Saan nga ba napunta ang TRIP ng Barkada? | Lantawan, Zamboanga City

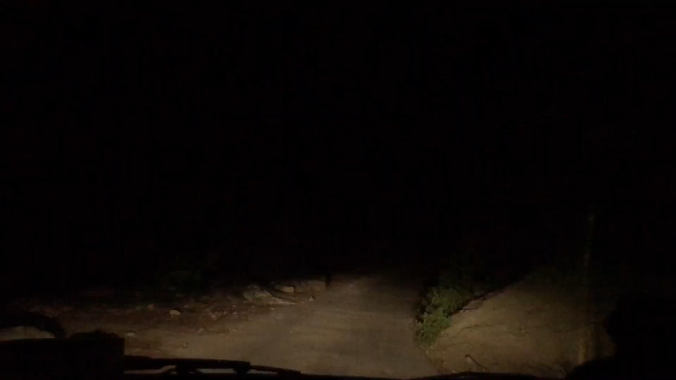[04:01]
pababa na po kami. As you can see, walang street light. Walang street light. Tapos walang...